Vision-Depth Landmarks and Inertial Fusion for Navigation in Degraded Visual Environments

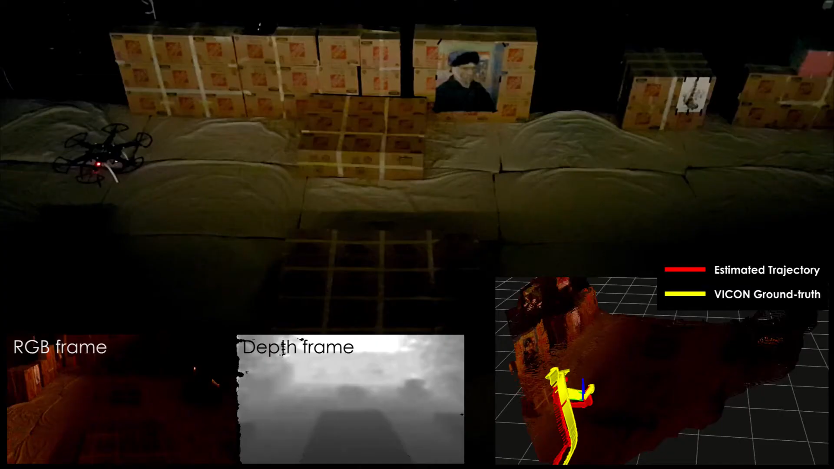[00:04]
In this work, we present a method for typefusion of visual, depth, and inertial data for autonomous navigation in GPS-denied, poorly illuminated, and textureless environments.